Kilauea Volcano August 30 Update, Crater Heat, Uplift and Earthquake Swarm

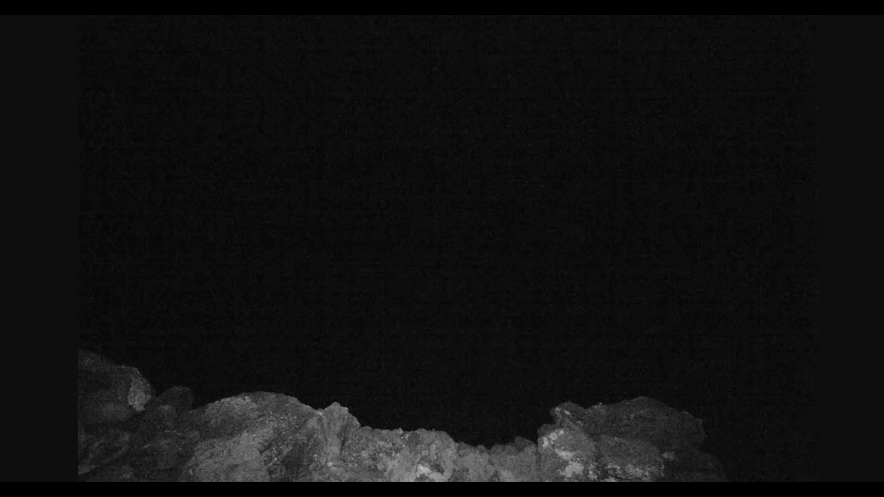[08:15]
They still have the alert level for watch looking down inside Halimamut Crater. Looks like we got a little spot there.
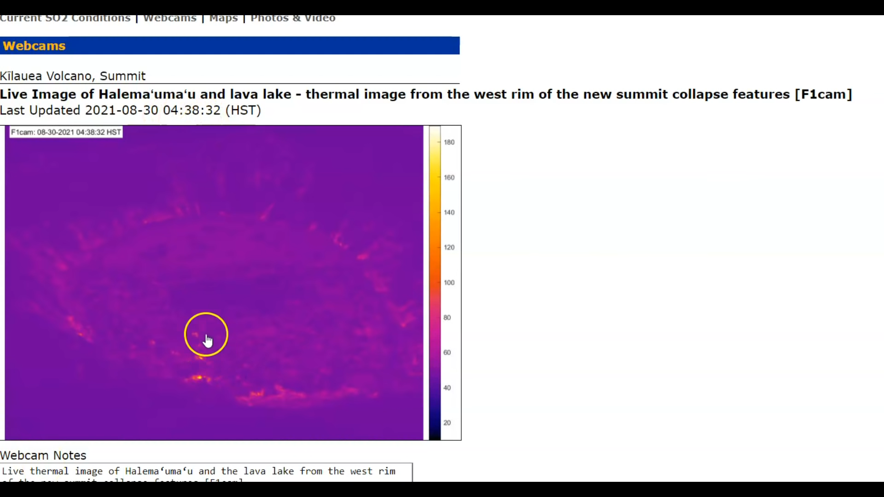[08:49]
There's that little line I was talking about. This one does have a timestamp.
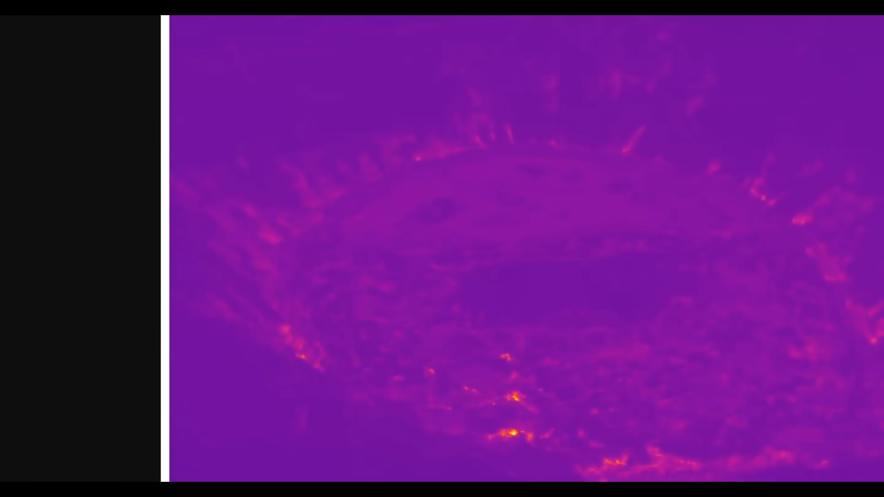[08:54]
There it is right there. That other one didn't, which makes me wonder.